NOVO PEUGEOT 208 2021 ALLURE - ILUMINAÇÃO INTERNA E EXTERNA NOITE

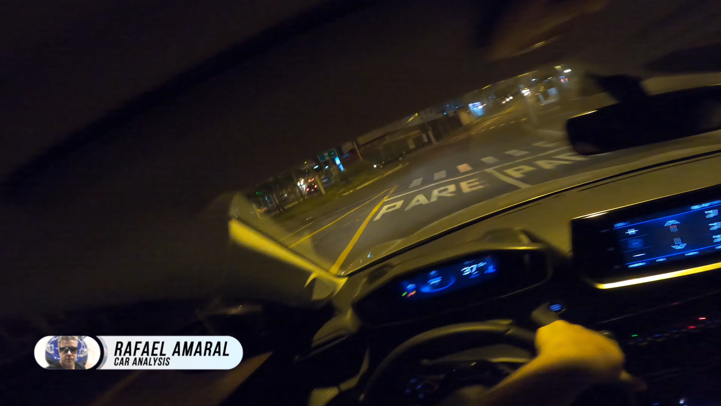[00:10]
Bom pessoal, estamos a bordo do Peugeot 208 Alure 2021 e esse aqui é o sistema de iluminação interno dele
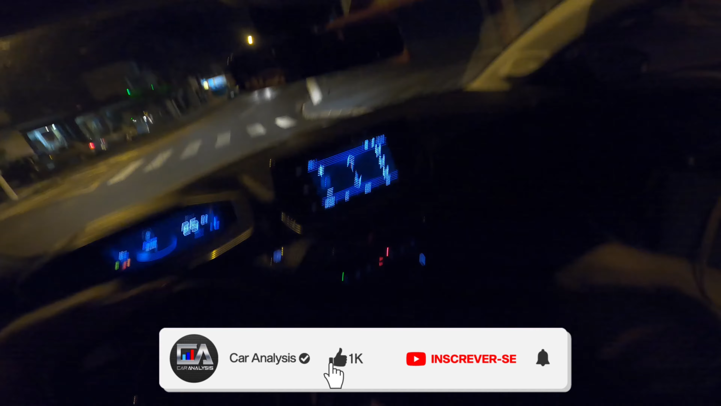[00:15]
Eu achei que a noite ele não ilumina tanto, igual outros veículos,
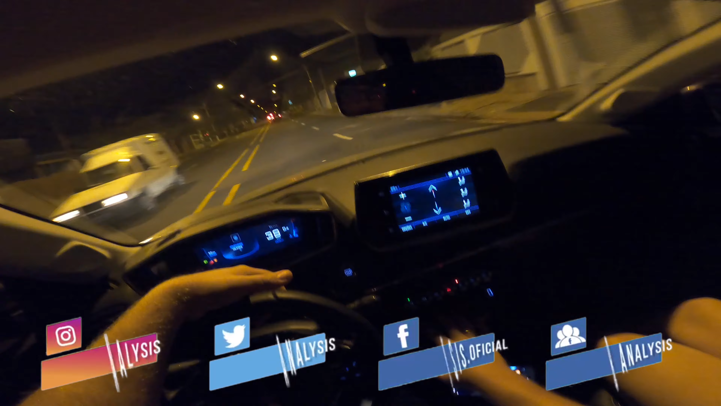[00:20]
achei um pouquinho fraca Até estava procurando aqui um botãozinho para a gente poder aumentar,
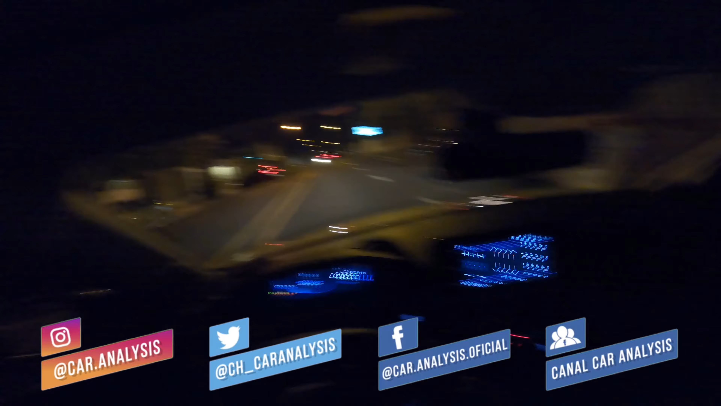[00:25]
mas eu não consegui localizar Se alguém souber aí,
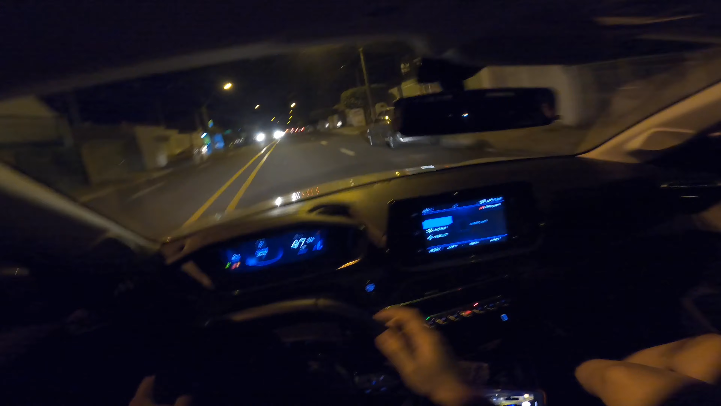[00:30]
de algum botãozinho para aumentar, avisa a gente, porque eu não estou conseguindo Deixa nos comentários aí, dá para trocar até pela cor vermelha
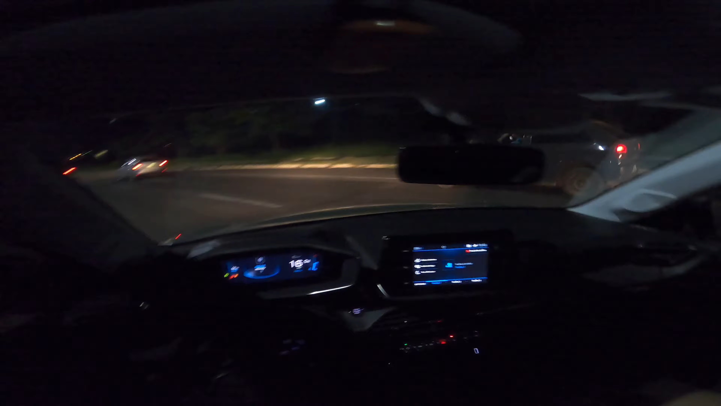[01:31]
Então a gente vai ter bastante coisa para testar, inclusive o assistente de farol auto automático Esse painel 3D eu acho bem bacana,
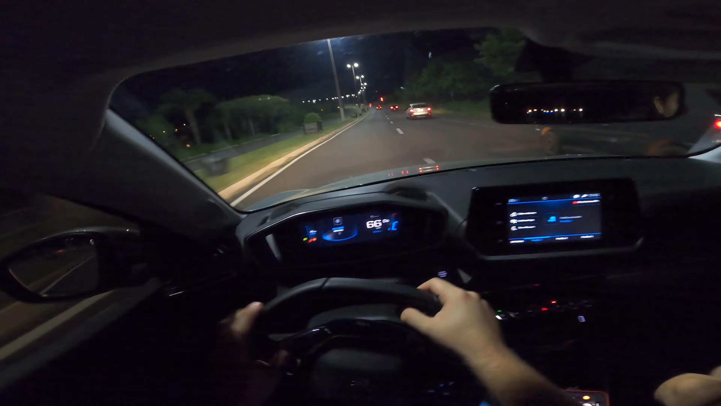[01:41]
que segundo a Carol não é 3D O que seria isso?
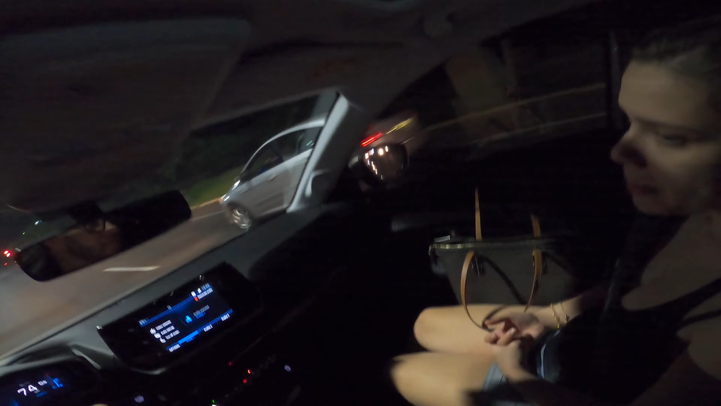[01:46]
Ah, é um conjunto de lentes aí, no caso não é Você viu? Já está sabendo, Marquinhos Ou seja,
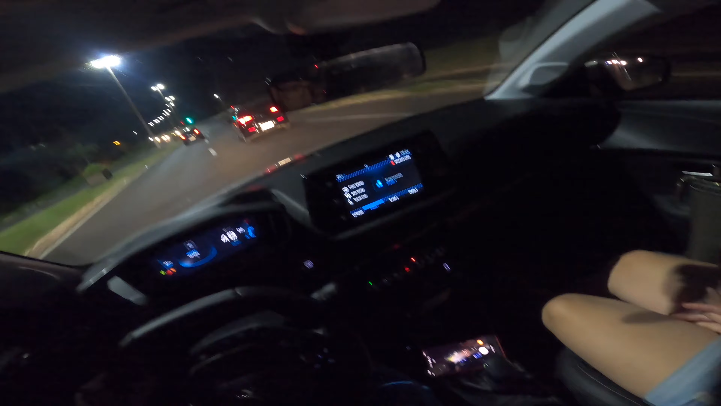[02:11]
Aqui a gente tem o carregador de indução,
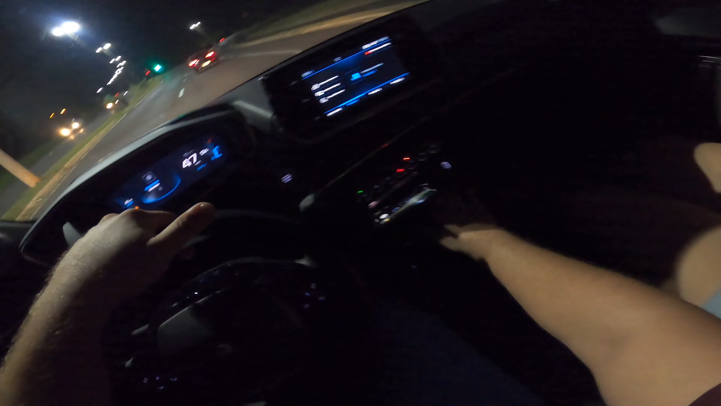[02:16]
você pode deixar aqui dentro O celular vai carregando, bem útil Mas eu achei bem fraquinha a iluminação, né? No botão aqui a iluminação até que é forte, agora para essa região eu já achei bem escura
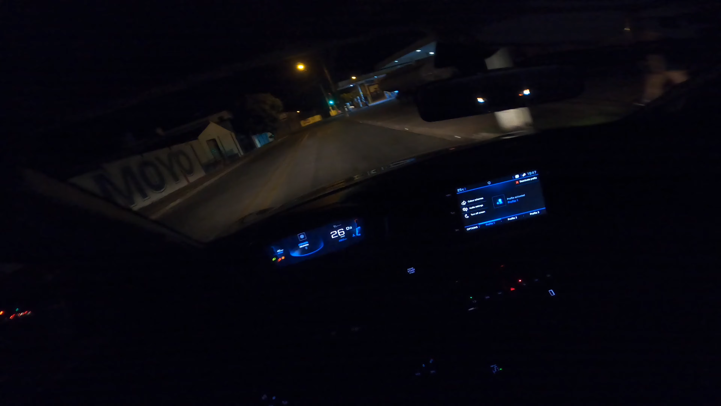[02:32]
Não ilumina tanto Acho que um jogo de luzes aqui, por conta do interior do veículo, seria muito bem-vindo Fez falta isso Bom pessoal, eu achei aqui o botão que faz para aumentar a luminosidade Então a gente vai aqui em menu
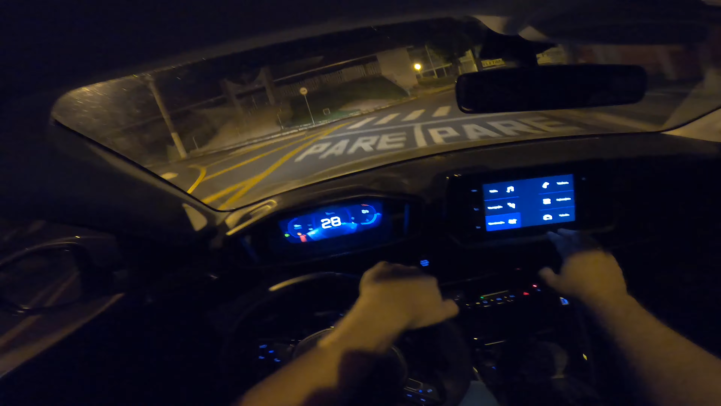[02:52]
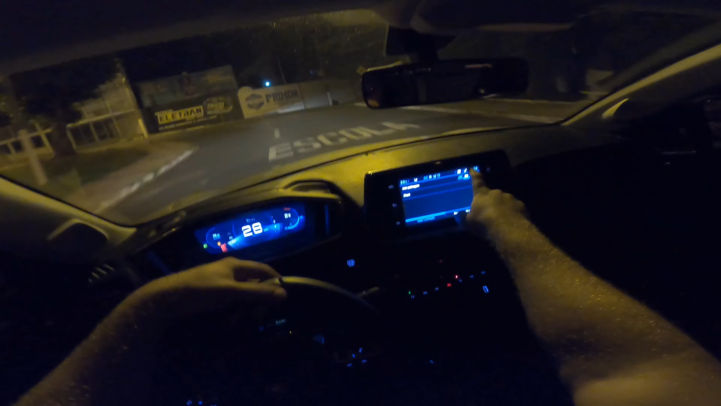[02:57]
Pode ir em veículo aqui mesmo Seleciona aqui Do lado do relógio Epa, desativar o perfil não E aí a gente vai em opções Configurações da tela e brilho E a gente consegue aumentar no máximo Eu estava achando que estava muito escuro aqui dentro E agora melhorou bastante Ainda é escuro, não achei que ele é um carro que é tão claro por dentro, né?